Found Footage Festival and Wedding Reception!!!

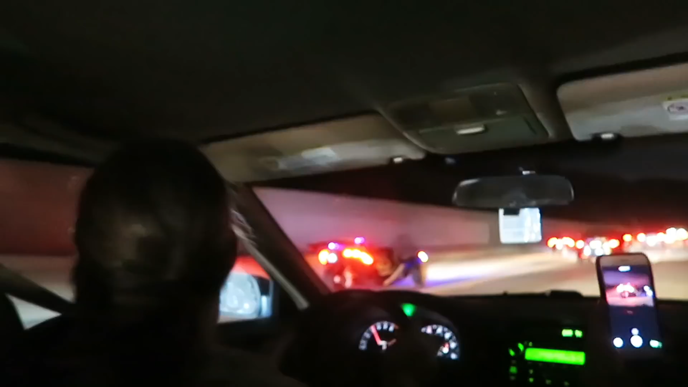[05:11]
Holy shit. What is going on, Aaron?
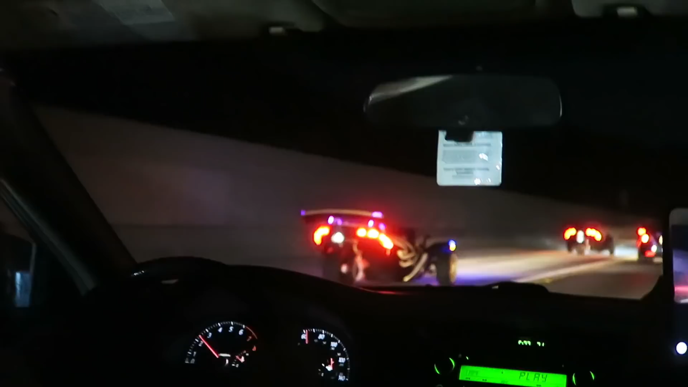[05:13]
It's the Batmobile. Yeah.
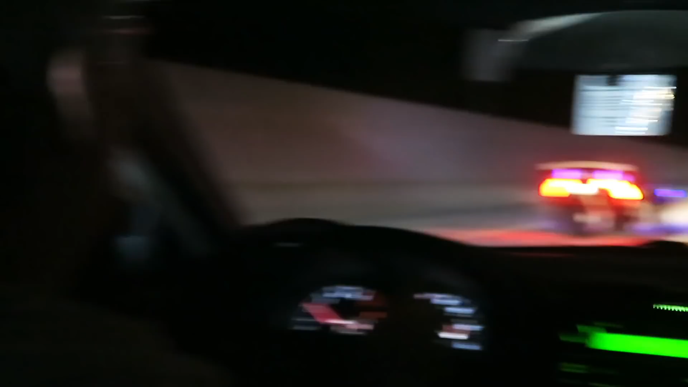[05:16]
There's like a different... There's one coming up on your left, too.